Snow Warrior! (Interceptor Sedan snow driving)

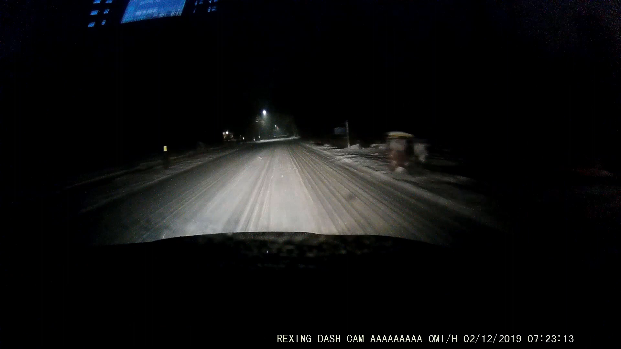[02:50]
How it is to drive in the snow with the Interceptor sedan or the Taurus, and how it does and all of that. As you guys may or may not be able to tell, the roads are pretty bad right now. It does not look like they've plowed it at all. It's definitely got a nice thick layer of snow on there. We didn't get too, too much snow, but you can definitely feel it's a little slippery. But right now, we're going about 27.
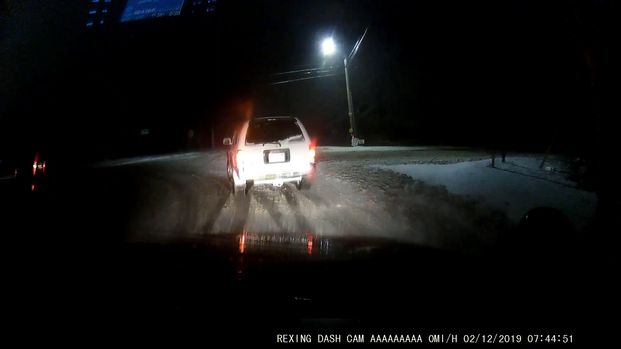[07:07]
even go to work that way. but he was spinning, he was having an issue just going through that. And the Taurus, as you guys just seen, no hesitation at all, right through it.